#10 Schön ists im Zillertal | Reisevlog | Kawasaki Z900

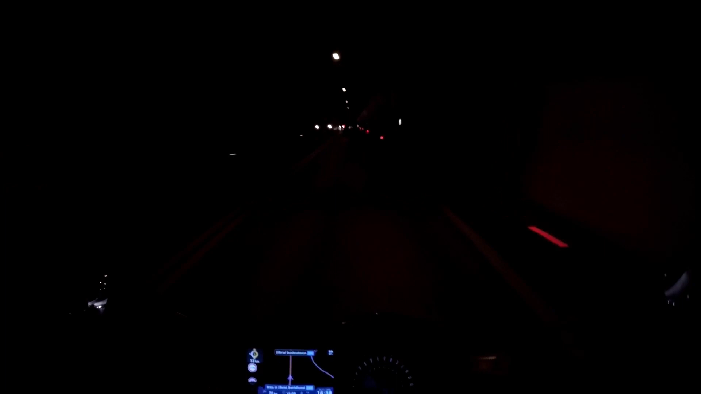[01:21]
ist kleines misschen ist gerade sehr sparsam überhaupt nicht lustig gerade woran das wohl liegt alter was macht denn hier musik wo es wird gerade warm das darf uns auch manchmal in so tunneln hoffentlich sieht man noch was so ein bisschen aber reicht ja mein gelaber ich kann euch ja auch beschreiben weiße wand schwarzes dach noch mal eine weiße wand rote dings rechts rote dings links vier streifen